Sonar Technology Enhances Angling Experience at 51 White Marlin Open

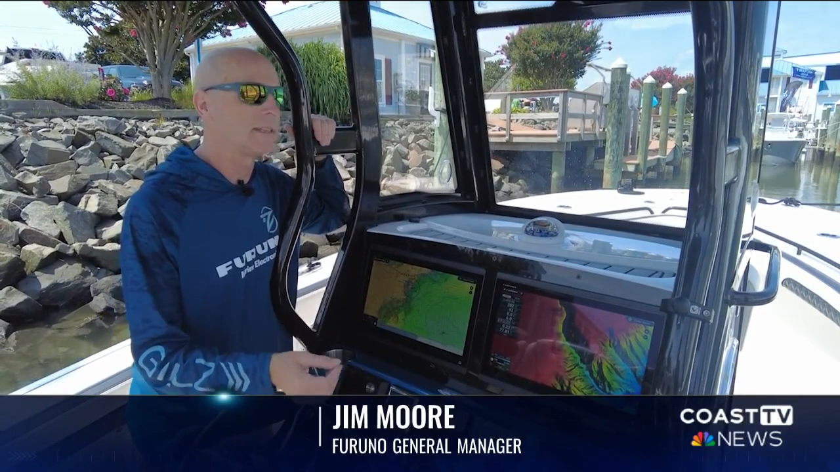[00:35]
So even if you don't directly run over a fish, you can still see it off the sides or in front or behind the boat.
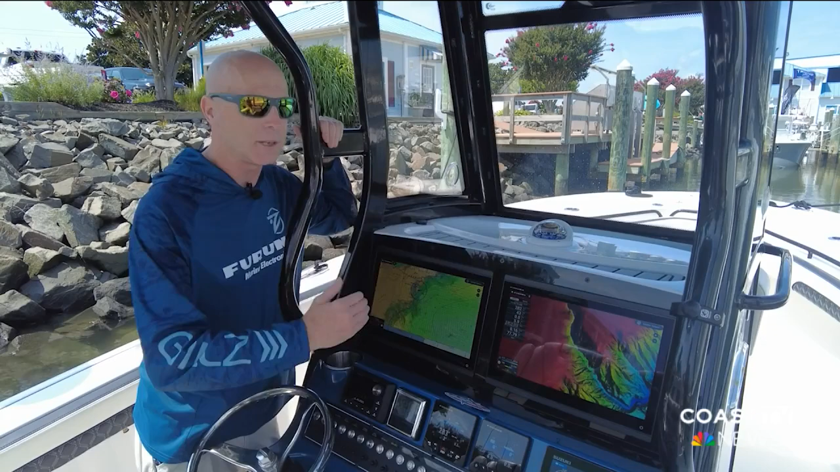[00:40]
And that way it allows you to see the fish and then start tracking it, get your lines over it, and catch that fish. These little blue markings indicate the fish that are below the boat, while the screen helps track the fish surrounding the boat.